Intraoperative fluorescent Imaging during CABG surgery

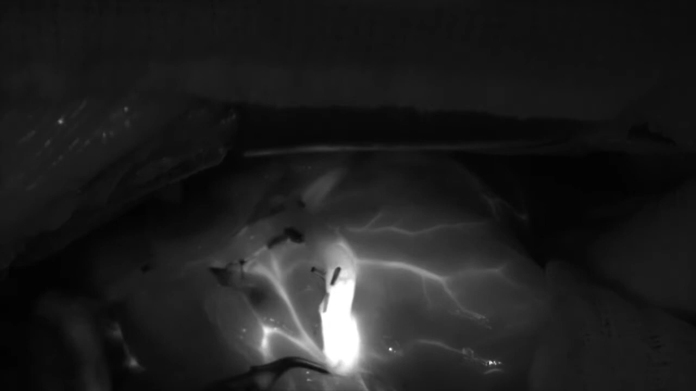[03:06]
The final phase is the venous phase, where the veins illuminate, typically after flushing with saline.
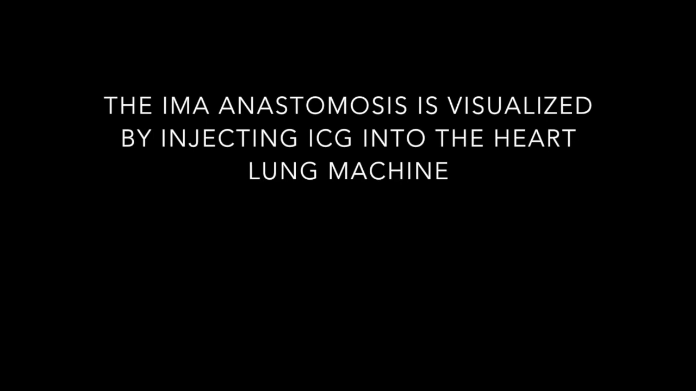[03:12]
Clearly the most important bypass graft which we perform on patients is the internal mammary artery to the left anterior ascending coronary artery as it has the greatest effect on long-term survival. We take great care to ensure this graft is patent at the end of the procedure.
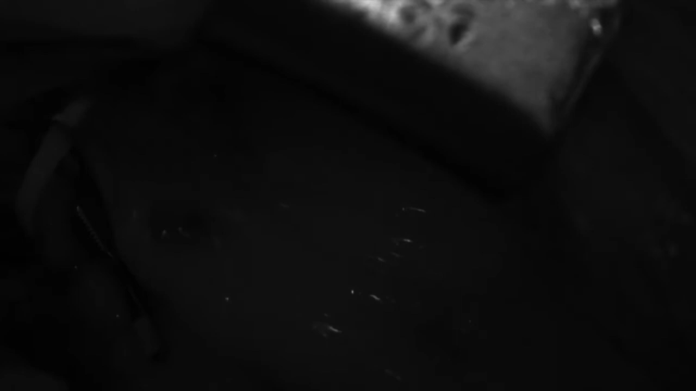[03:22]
We visualize the IMA to LAD anastomosis by injecting 1 cc of undiluted contrast into the heart-lung machine while the cross clamp is still on and with the mammary bulldog removed. This ensures that the only blood supply to the heart is through the internal mammary artery. In this image there is a problem, as there is no flow beyond the IMA graft.